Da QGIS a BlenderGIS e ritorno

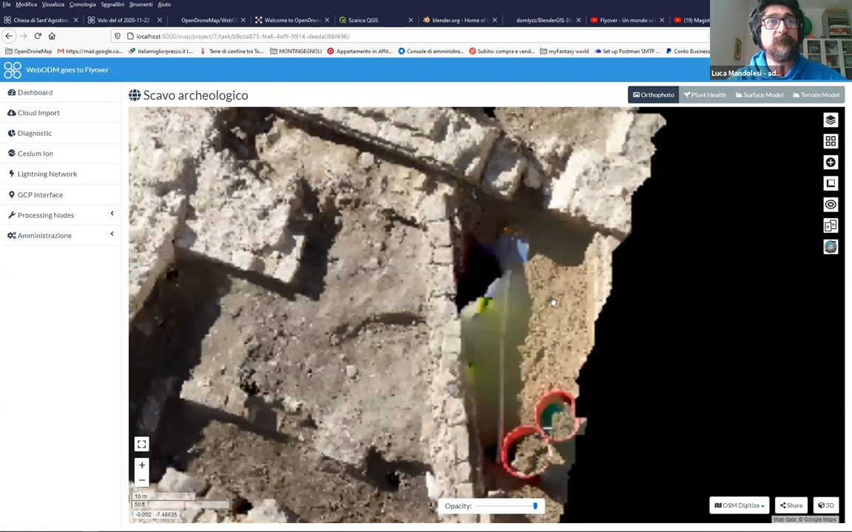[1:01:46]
Questo poi, questo blerraggio si può aumentare.
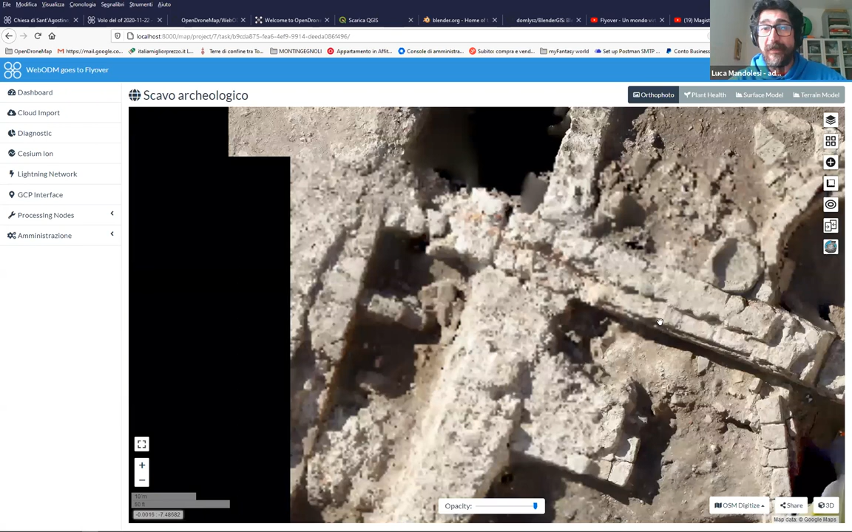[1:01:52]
Io utilizzo le sfere in plastica con croce nera,
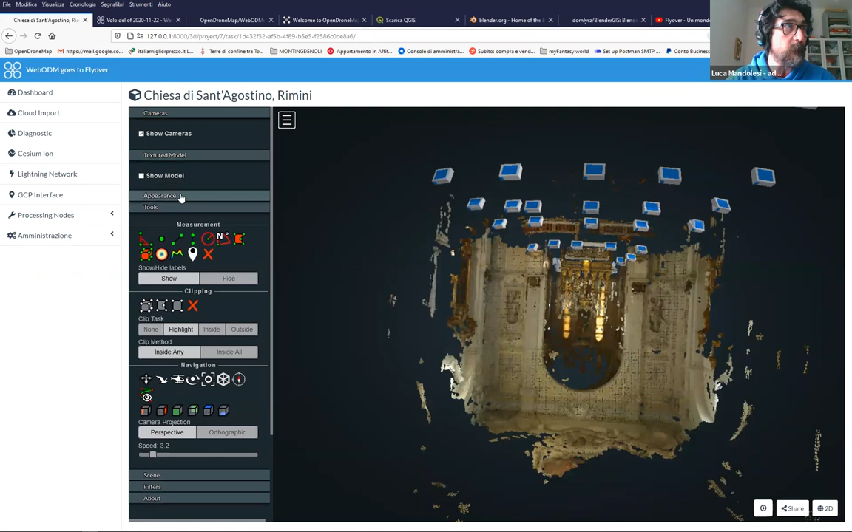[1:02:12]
Allora, qui abbiamo l'aspetto, cioè si può aumentare, si può lavorare un attimo sul raggio della point cloud,
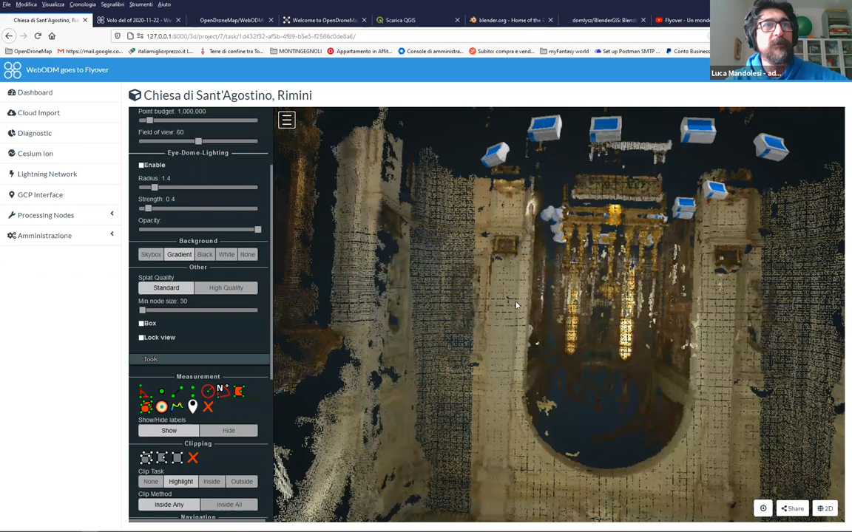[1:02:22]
quindi sullo scontorno, diciamo, per poter vederlo meglio o peggio. Potete cambiare lo sfondo, qualità bassa, alta. Se avete il modello scalato, ovviamente nella nuvola potete fare delle misure che non sono per nulla facili, perché poi non si capisce mai cosa si sta misurando.
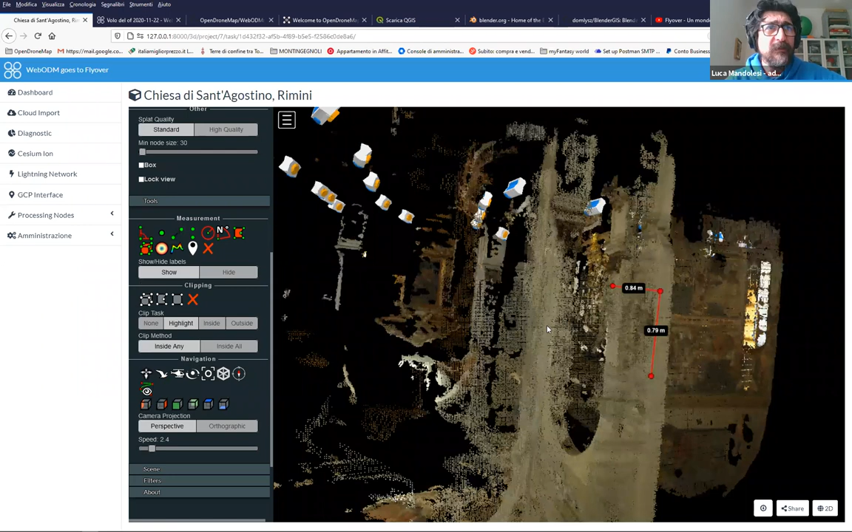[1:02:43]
Vi volevo andare vicino a queste statue, però era meglio avere il modello texturizzato.
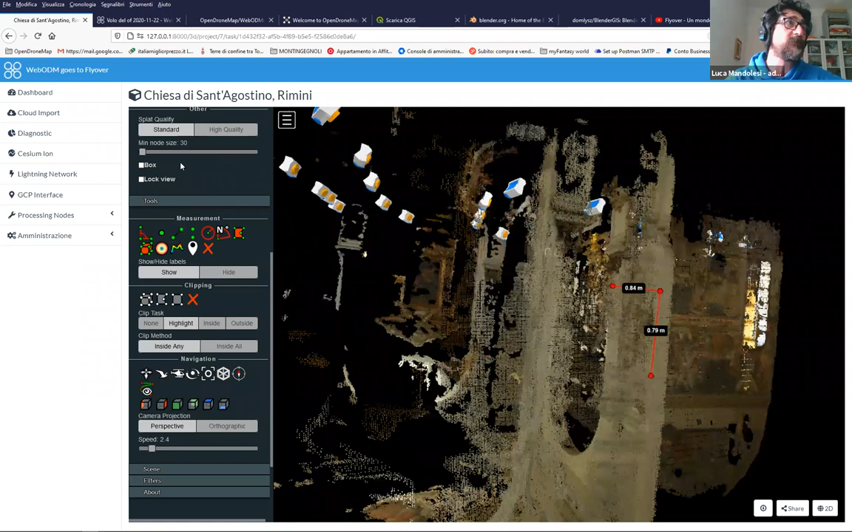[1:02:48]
Provo a caricarlo, vediamo se riesce anche qui.
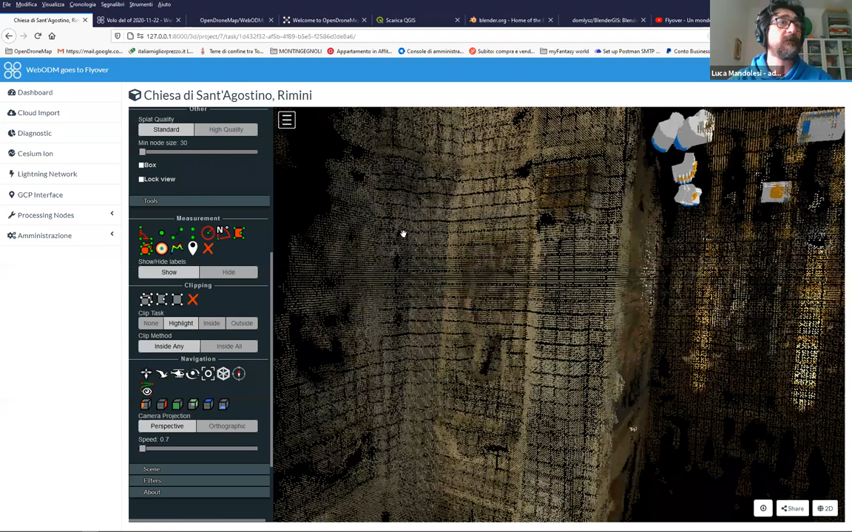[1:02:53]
Passo un attimo di qua, ok. L'ambiente, come vi dicevo, potete switchare tranquillamente tra il 2D e il 3D.
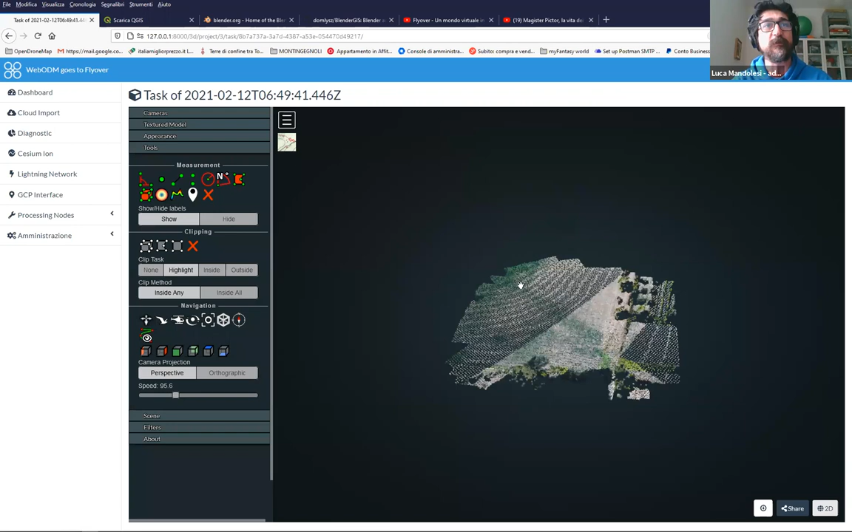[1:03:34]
Allora vedete, sotto c'ho la base Google, quindi la posso andare anche a cambiare,
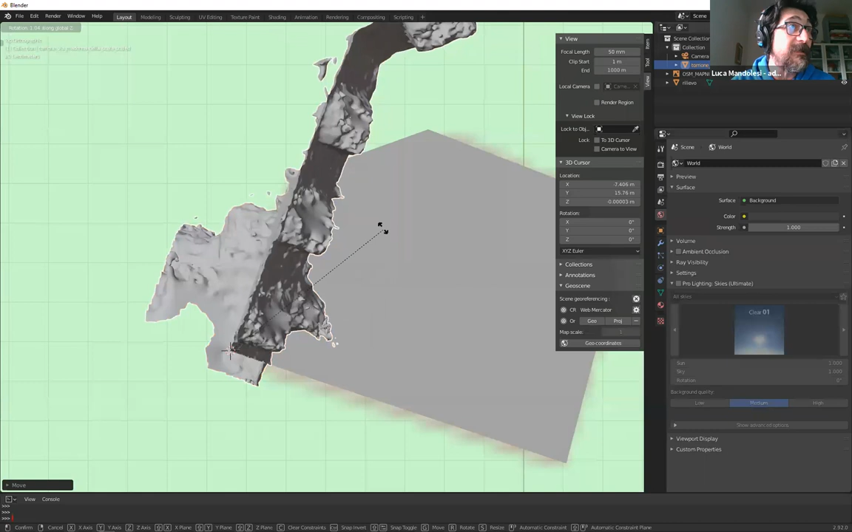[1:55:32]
cerco di allinearmi il più possibile, ok, a questo punto scalo, va bene?
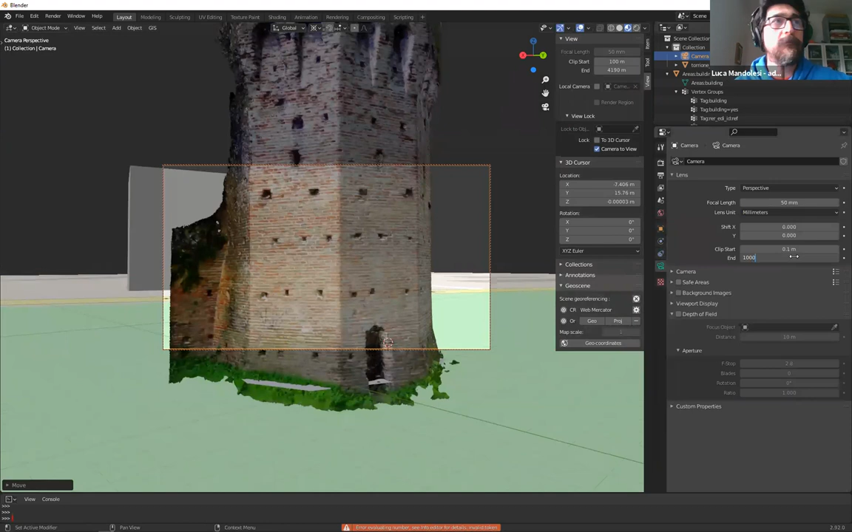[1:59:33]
Posso cambiare, se siete degli appassionati di fotografia, la focale, posso spostarmi, ruoto sulla X, oppala,
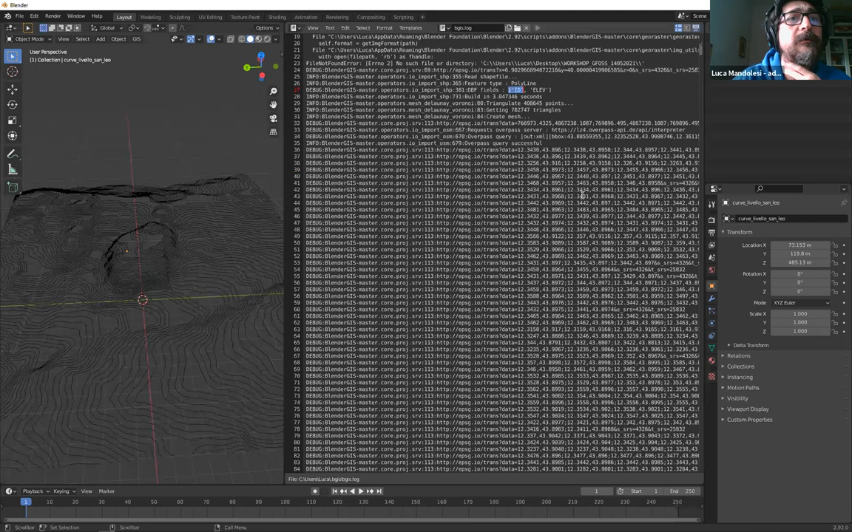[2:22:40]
Abbiamo un log, non è riuscito a importarcelo, birichino. Non vorrei che sia, scopriremo perché. Proviamo a importare semplicemente lo shape senza l'elevazione, vediamo se è quello.
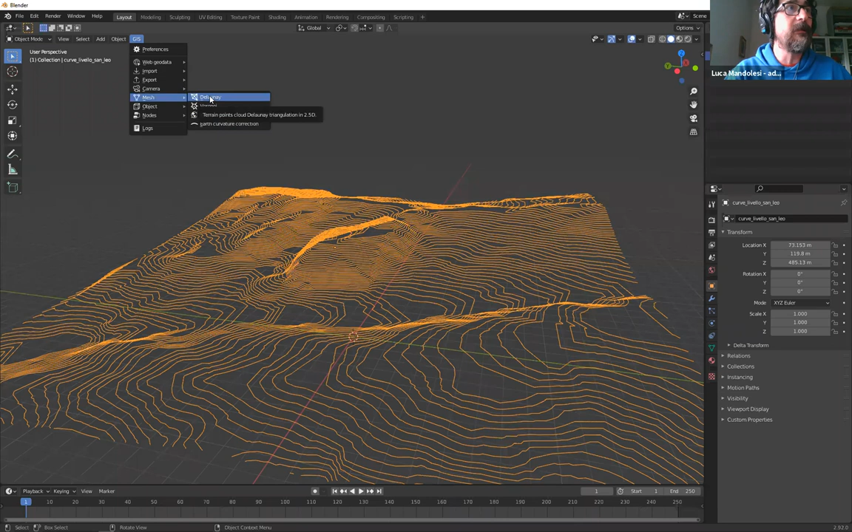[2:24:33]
sì, guarda, è da quello lì, hai ragione. E allora, Blender GIS vi mette a disposizione questa bellissima cosa, De Launy, lo lancio, tenendo selezionate le curve di livello, e vi farà il DTM. Quindi vedete, lui ci procura questo modello. Potete vederlo un po' più smooth, ci sono dei modificatori poi interni, non li vado a toccare perché altrimenti ci fa passare del tempo, ok?
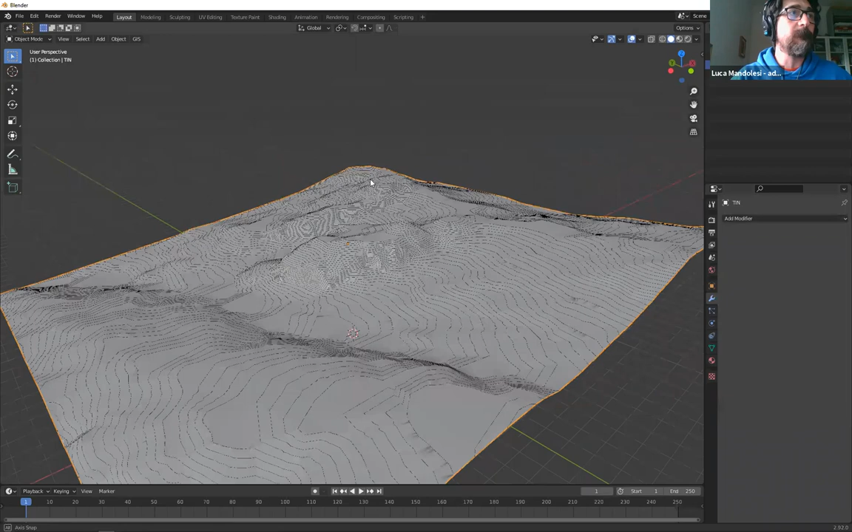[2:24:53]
Ora, se noi vogliamo, possiamo fare GIS import